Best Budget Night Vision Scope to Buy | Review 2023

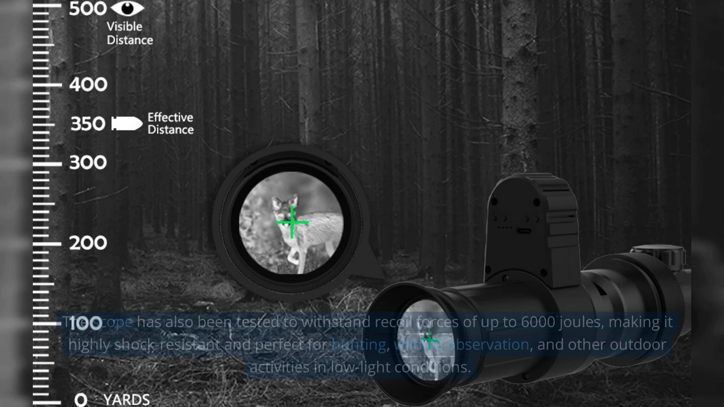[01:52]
The scope has also been tested to withstand recoil forces of up to 6,000 joules, making it highly shock-resistant and perfect for hunting, wildlife observation, and other outdoor activities in low-light conditions.